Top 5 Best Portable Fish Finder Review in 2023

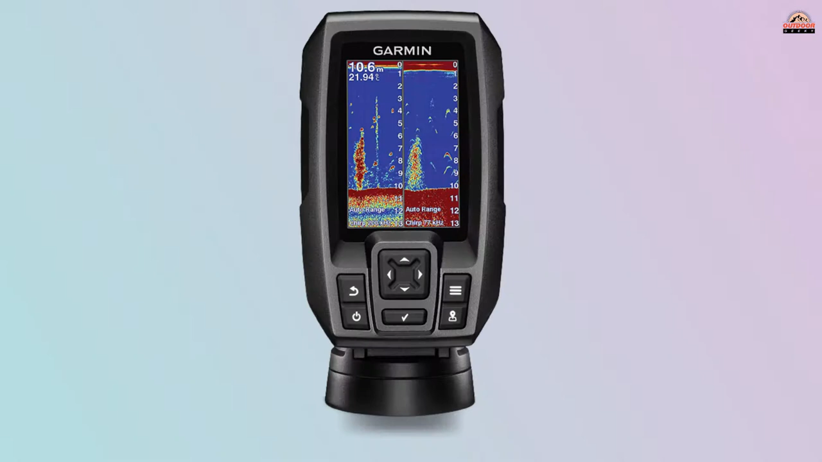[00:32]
On screen: depth 10.6 m
This specific scanner uses chirp sonar technology, meaning it continuously sends a sweep of frequencies to scan the area for fish.
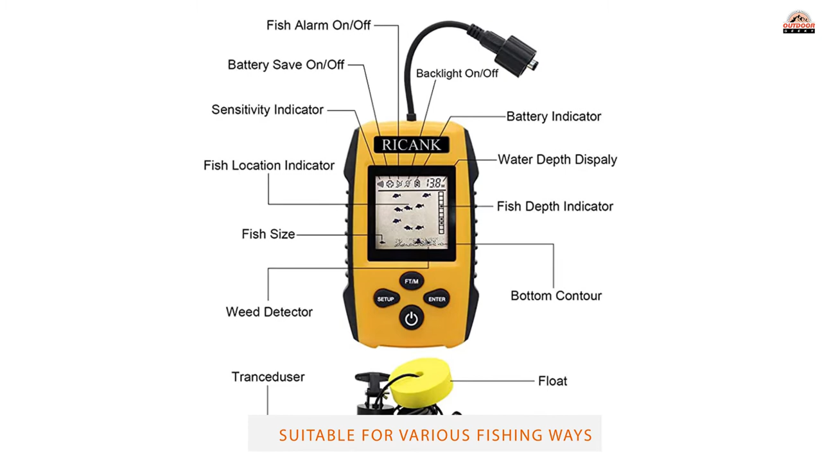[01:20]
For once, it's a lot easier to read and understand than other fish scanners. It'll clearly point out to you how deep the school of fish is.
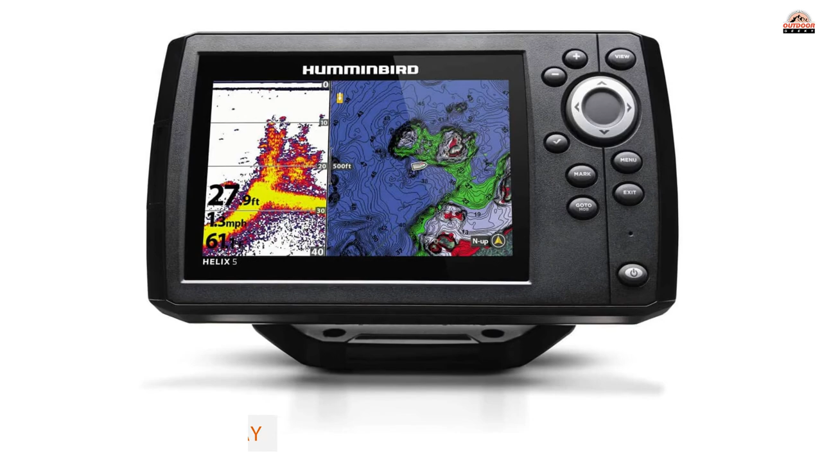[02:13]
This is a chirp sonar fish finder with a wonderful bright 800x480 pixel display.